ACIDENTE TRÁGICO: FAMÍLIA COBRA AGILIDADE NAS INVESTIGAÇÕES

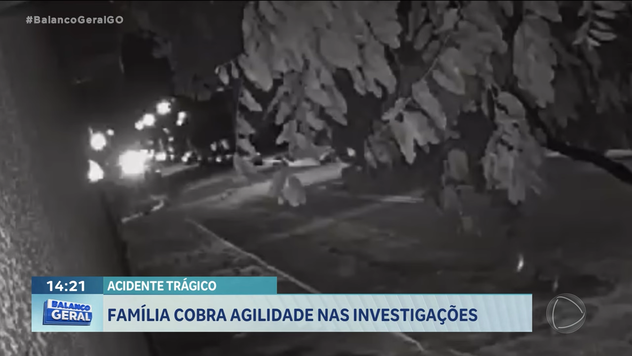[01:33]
Quando passava pelo cruzamento, a moto dirigida por ele foi atingida por essa caminhonete, que era dirigida por outro jovem,